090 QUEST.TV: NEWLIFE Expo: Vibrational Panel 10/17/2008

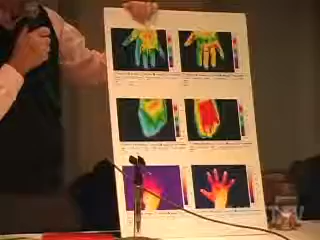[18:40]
Thermographic camera have a different programs and show in different cameras. This is before, this is after. This is before, this after.